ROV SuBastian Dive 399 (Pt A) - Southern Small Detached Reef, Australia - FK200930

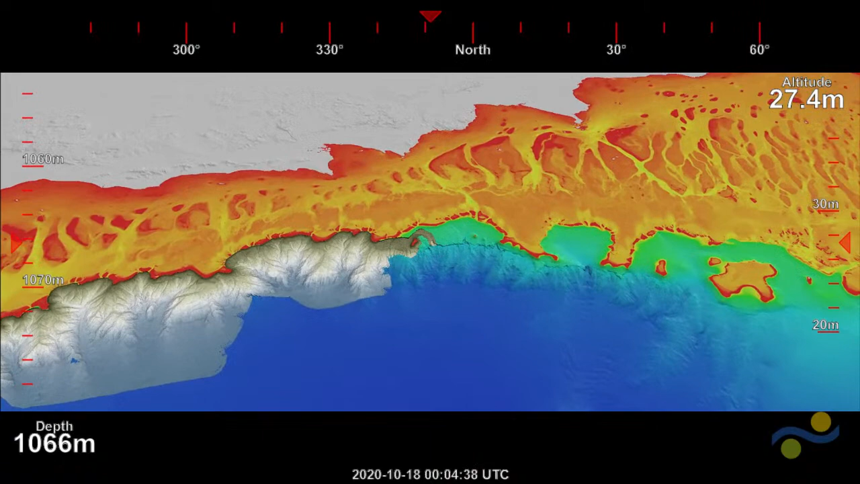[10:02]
On screen: depth 1066 m
So we're off the eastern side of that tip of Cape York. It's a frontier region on land, and it's a frontier area in the ocean,
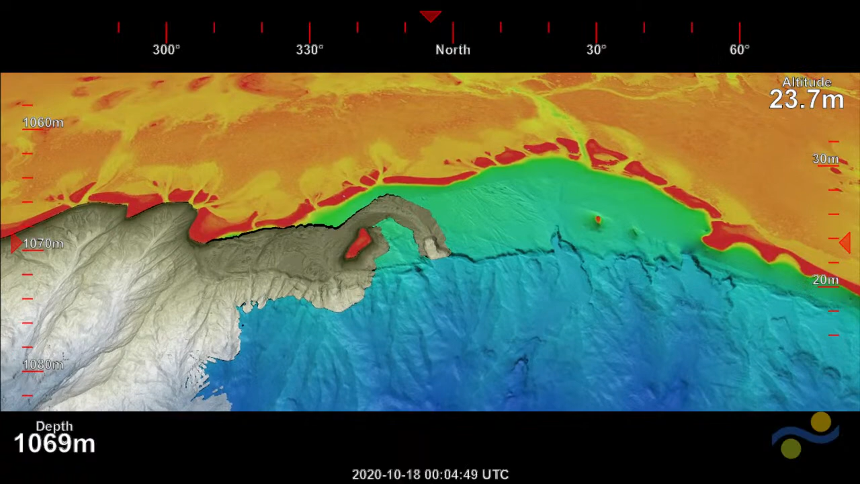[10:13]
On screen: depth 1069 m
and we've been mapping the continental slope now for nearly 2 weeks,
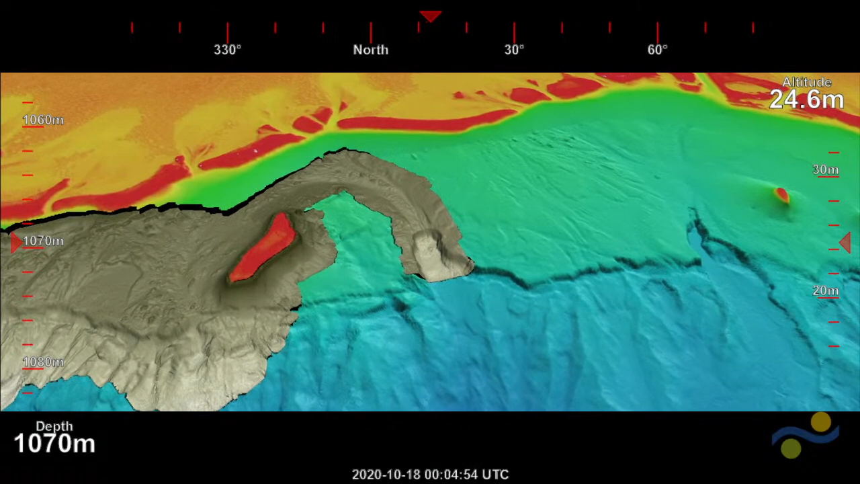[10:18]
On screen: depth 1070 m
and we're at a place called the Detached Reefs.
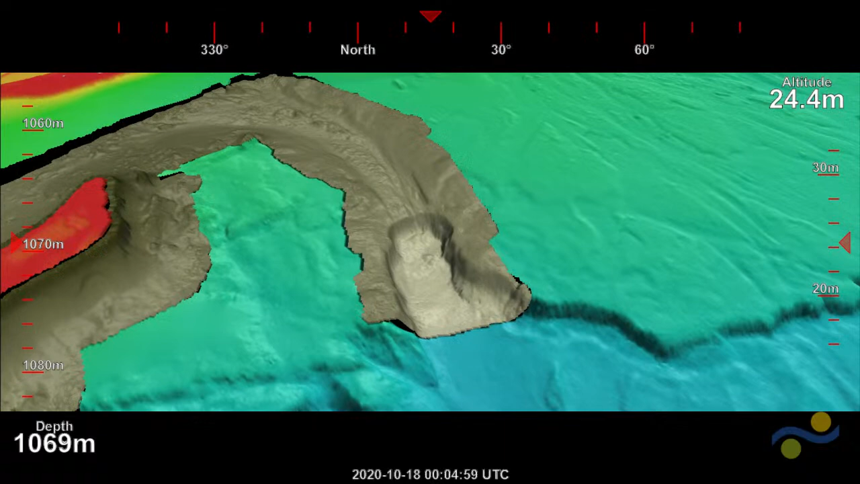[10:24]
On screen: depth 1069 m
The Detached Reefs are a very strange group of reefs that sit out